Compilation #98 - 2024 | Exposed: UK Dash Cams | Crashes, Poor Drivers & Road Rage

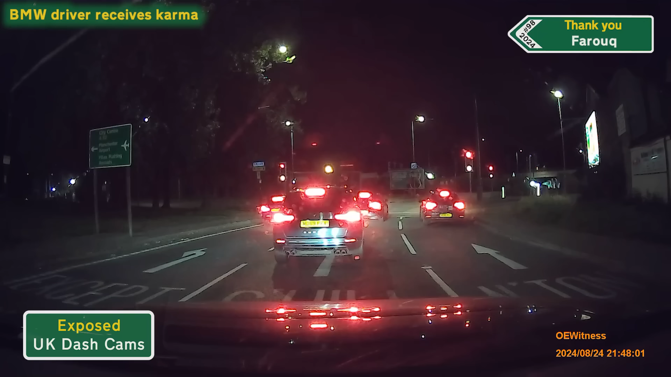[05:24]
Yeah, the way that beam was just went, he's gonna vomit in front of us. Touring around Germany, and this is our last night in Bruges before I return to Coventry. A highlight was a few nights in Hamelin where my lovely Greg got down on one knee and asked me to marry him. Of course, it took less than a second to say yes. Can't tell you how much he means to me and I can't wait.